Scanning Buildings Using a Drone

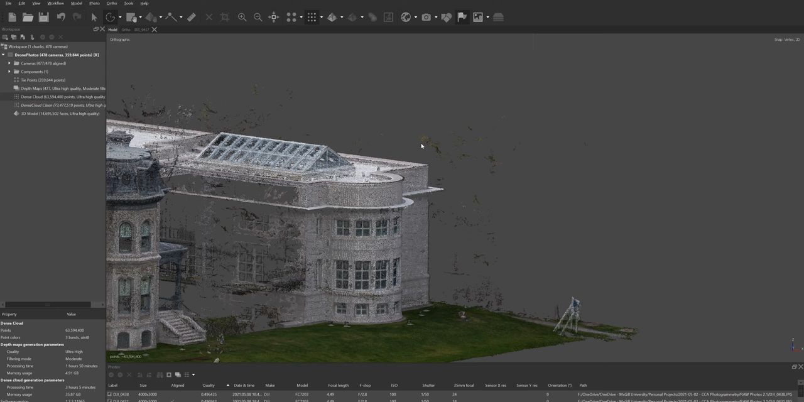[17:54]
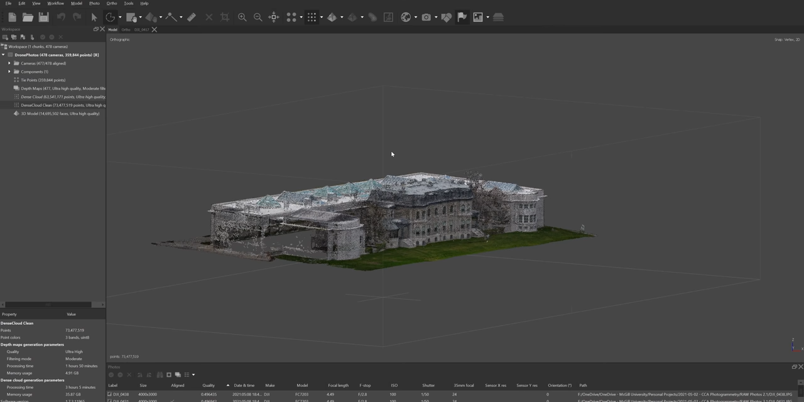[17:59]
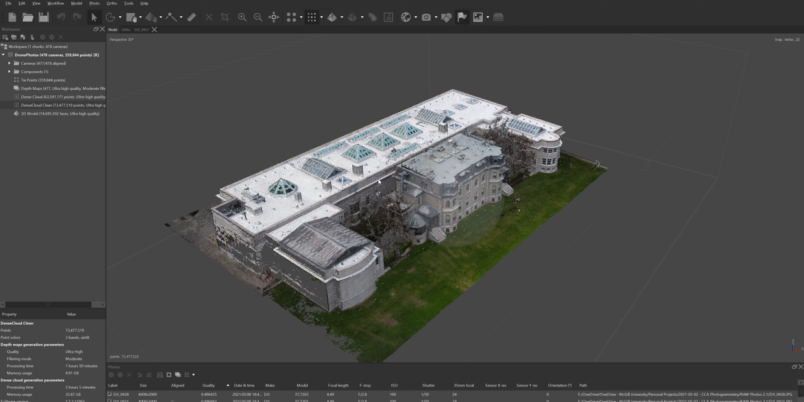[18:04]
so in this case i have already spent the time to clean the dense point cloud and this is what it's giving me we have only 73 million points
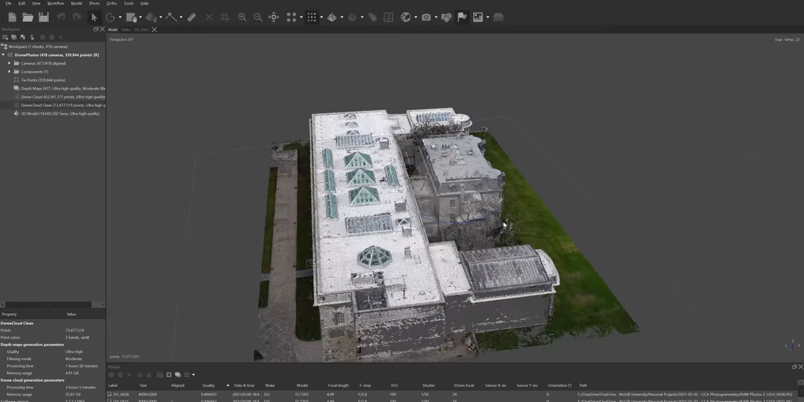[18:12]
which
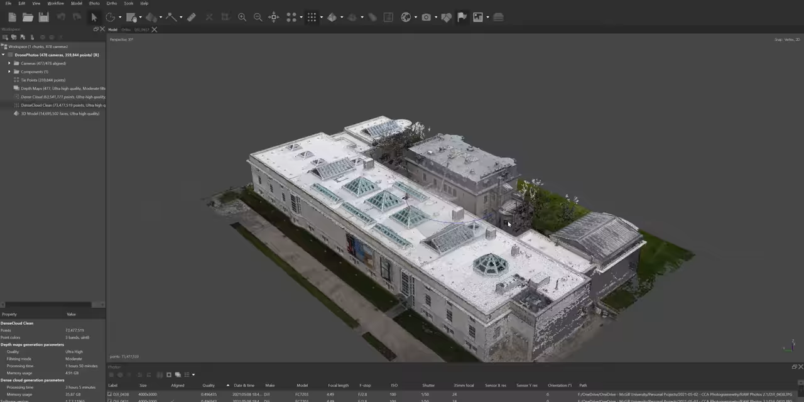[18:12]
is great and again if you want to use this
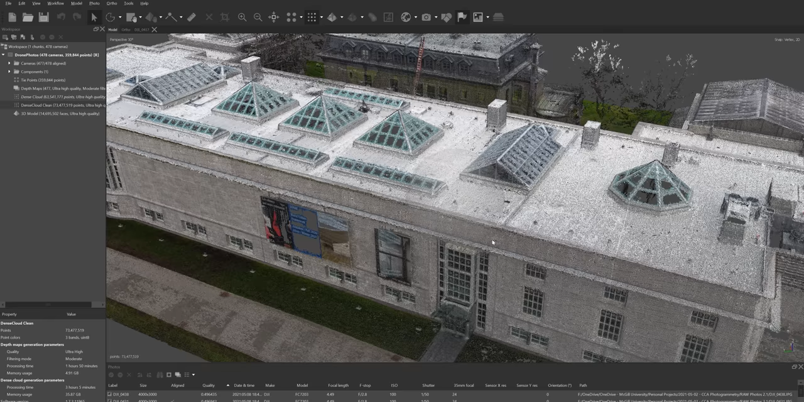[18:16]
in revit you can simply just go to file
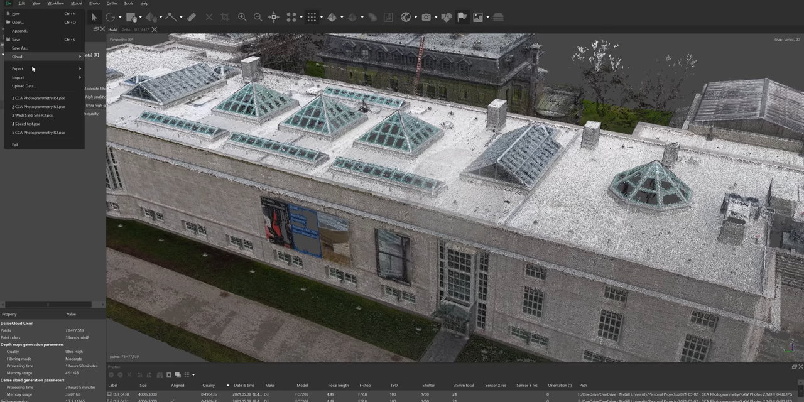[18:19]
export export points and that's it however
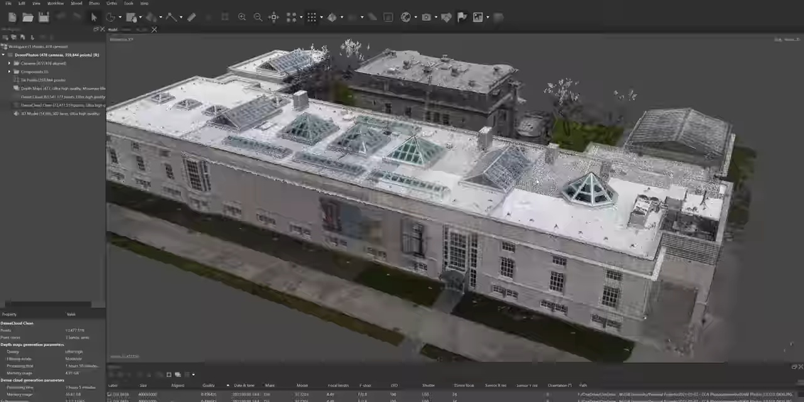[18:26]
we're not done yet because we're making a 3d model right so the next thing you do is you right click
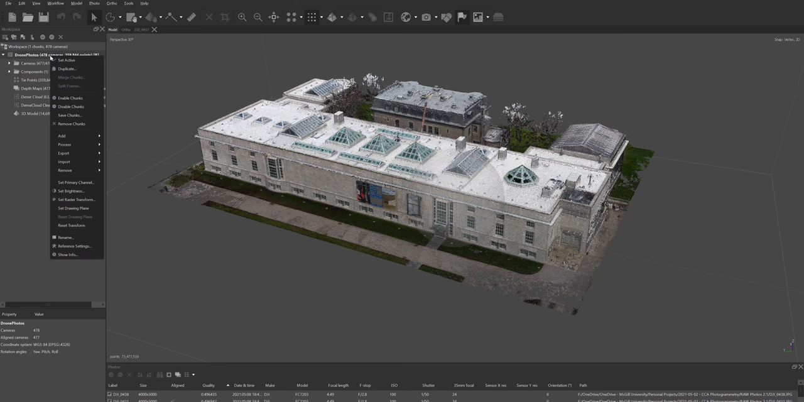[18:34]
process build mesh give it a second and now you have two choices either use the dense cloud that you just created and that you claimed which means that it will not be using all of the tree information which is great
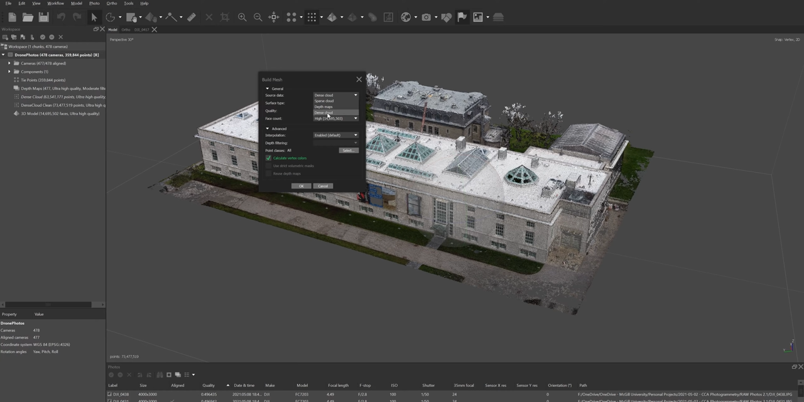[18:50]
or you can use the depth maps and what the depth maps are the software creates a depth map for each
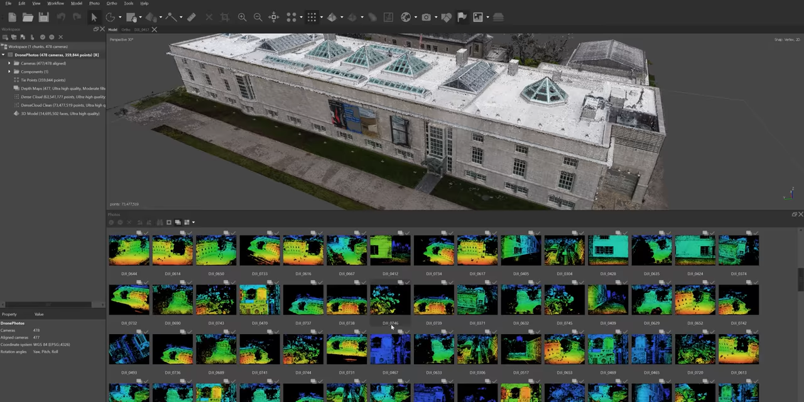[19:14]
let's see what's a good example let's say this image
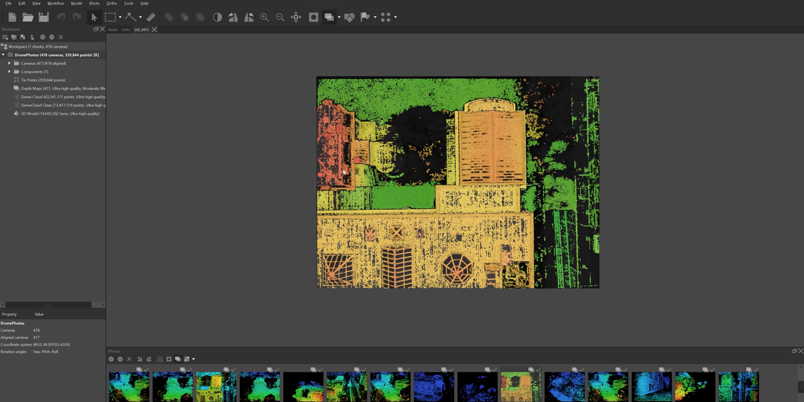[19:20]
you can see that everything that is in red or orange it's closer to the camera than everything that is in green so this is a depth
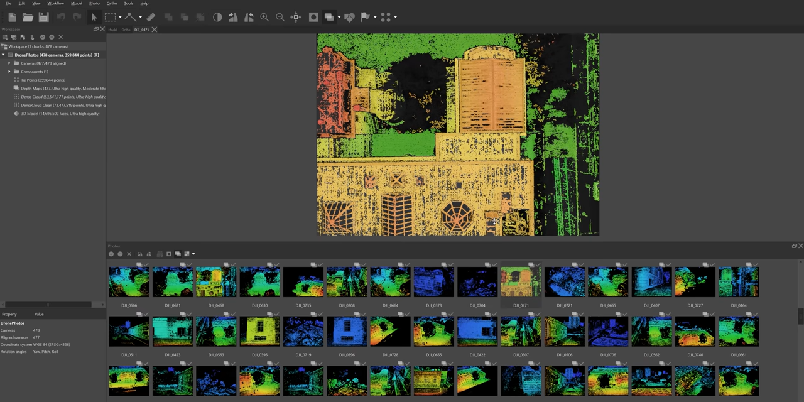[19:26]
map pretty much metashape was able to tell us what is close and what is far so let's say in this case knows that
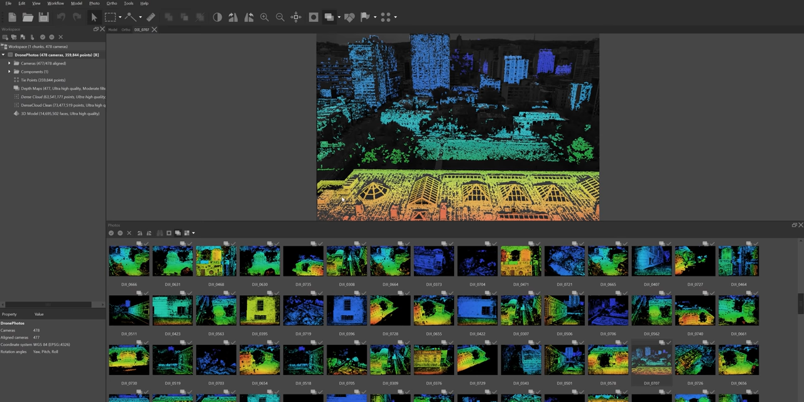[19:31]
the cca is closer and that the rest of the buildings are somewhere far away so depth maps usually work amazing it's just that this time we have a lot of trees around us and i don't want
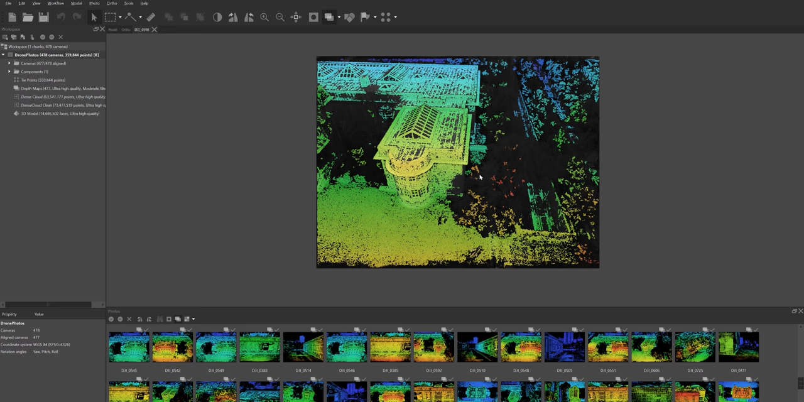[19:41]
to use them because i've already cleaned the dance model so what i'm just going to do is again right click process build mesh and then i'll say use the dance cloud that's it and i'll just hit okay and in my case this took about 30 minutes to complete and let me show you what it looks like shade it all right so this is a 3d model
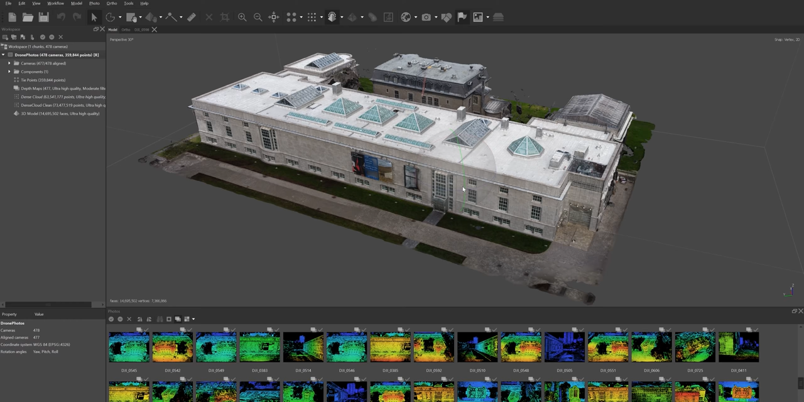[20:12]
it has a few holes but this is because we have the trees in there
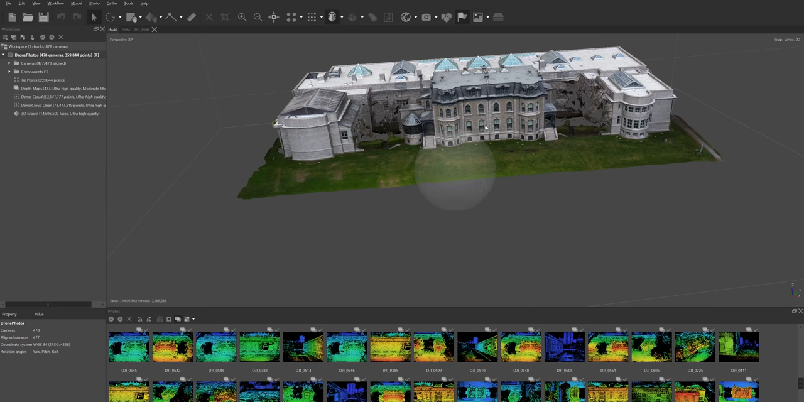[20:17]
that's fine in your rendering software we can just put trees back in place and kind of hide the hole
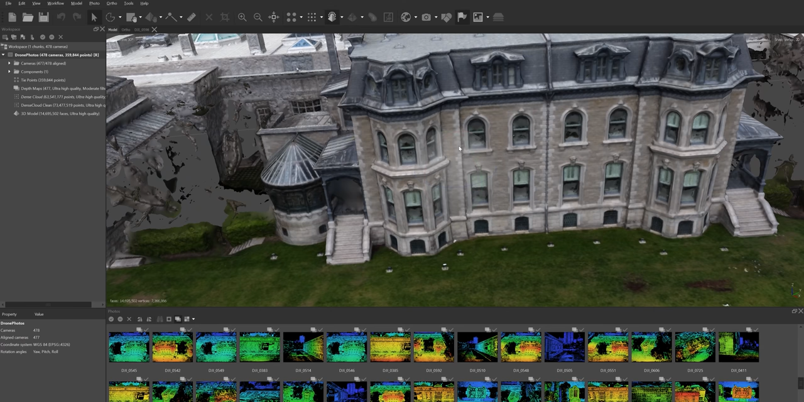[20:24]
and as you can see it looks pretty good but then not that amazing because we're missing a lot of information in the in the surfaces
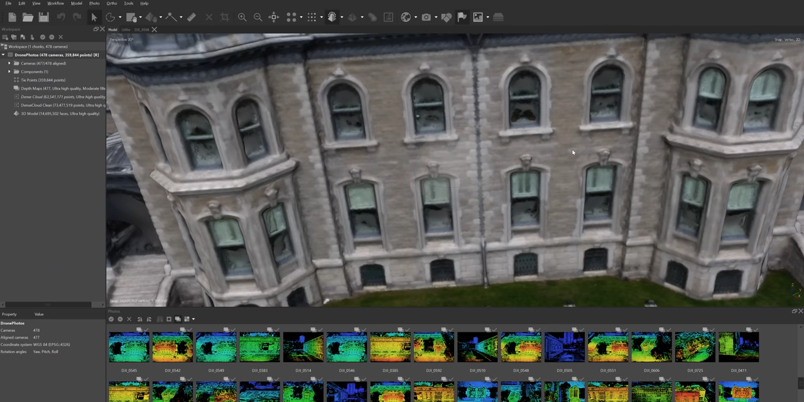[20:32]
but this is fine though because we haven't generated the textures yet and this is going to be the next step
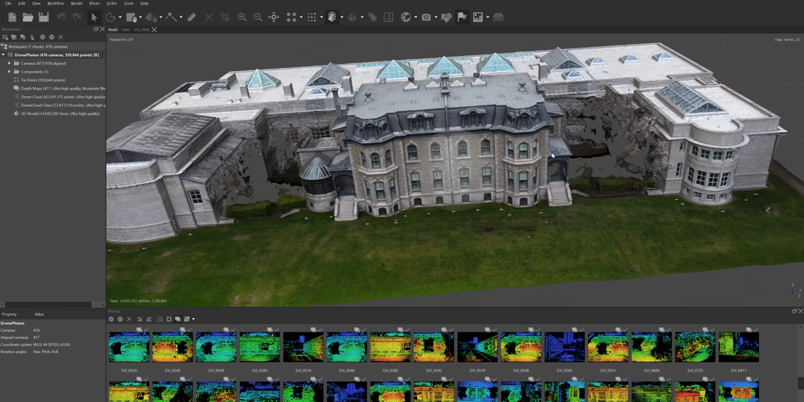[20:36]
now i'm really happy about this because it already
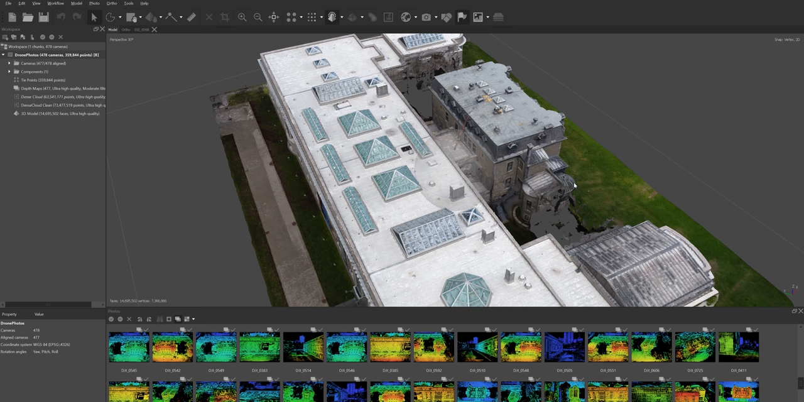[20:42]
sits on its own site and it's kind of ready to be plug and play now there's only one thing i'm going to show you how to smoothen a certain surface because sometimes when
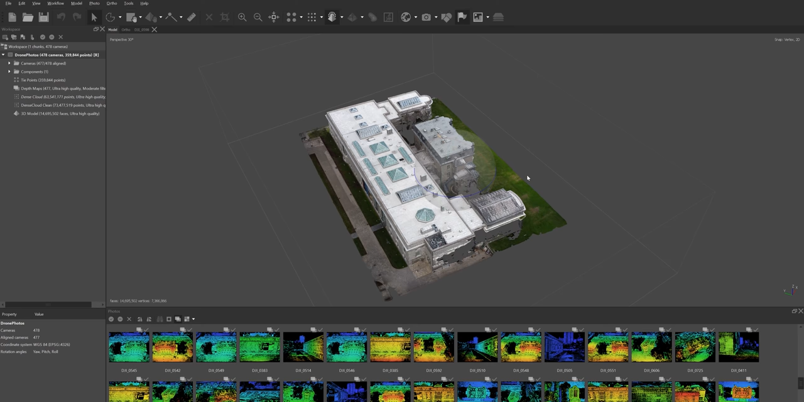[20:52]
it's creating the model for the grass you can have a lot of variation in the height so i'm going to hit zero to give me a plant view i'm going to hit five so that it would give me an
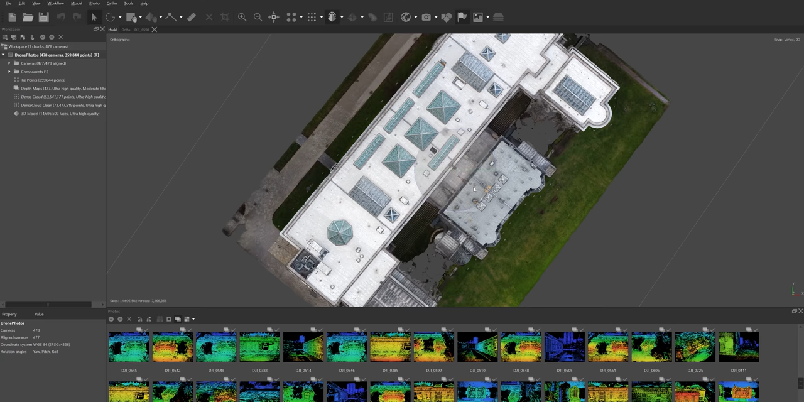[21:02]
orthographic view and i'm just going to zoom into a patch of grass here okay let me grab the selection tool and i'll just do this
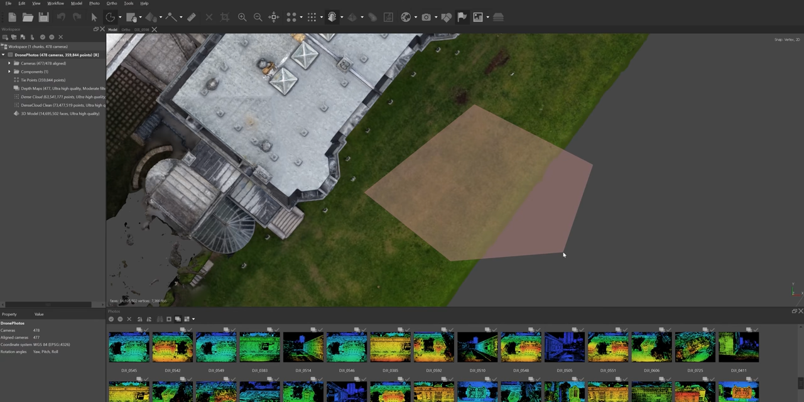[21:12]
okay so we selected the mesh let's let's get a closer look
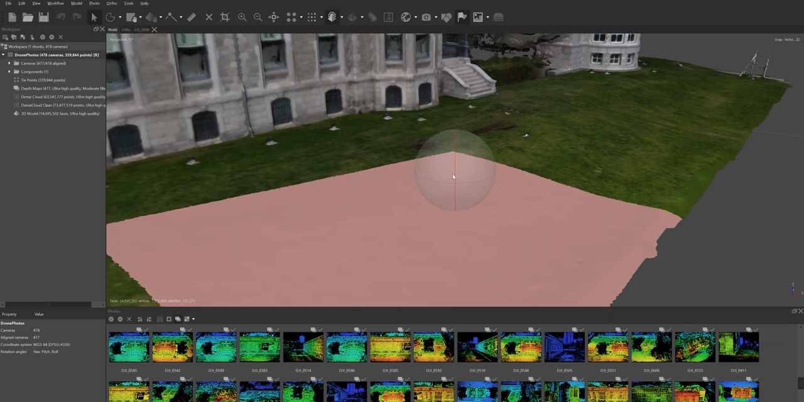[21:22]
now this mesh has already been smoothened once